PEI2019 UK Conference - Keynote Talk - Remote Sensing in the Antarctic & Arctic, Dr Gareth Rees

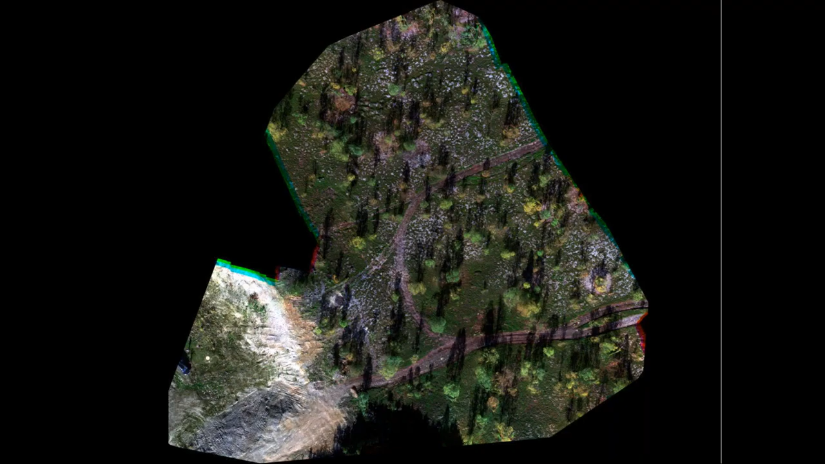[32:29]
so everything's looking vertically downwards and uh we can see trees and shadows and i'm just going to zoom in a little bit on part of that there uh you can see actually you can see i can't reach